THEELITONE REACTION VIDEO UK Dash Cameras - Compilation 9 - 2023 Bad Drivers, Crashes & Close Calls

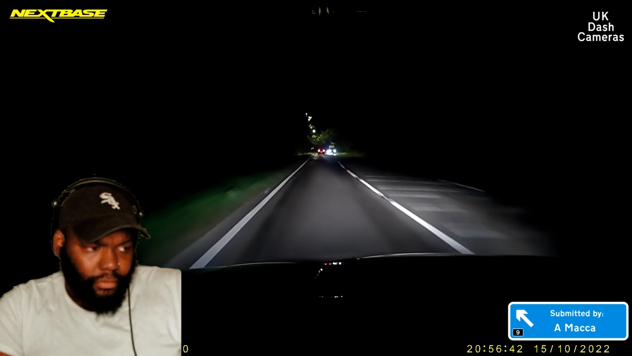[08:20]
Idiot van driver. I even moved over, let him pass, probably.